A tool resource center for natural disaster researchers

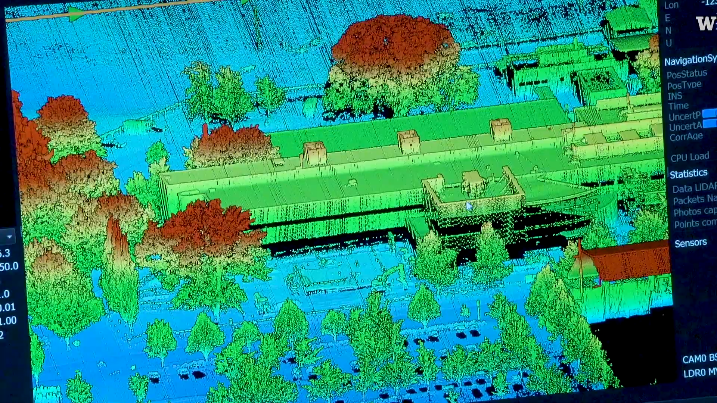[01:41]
We then take those photographs and we stitch them together to make high resolution three-dimensional models.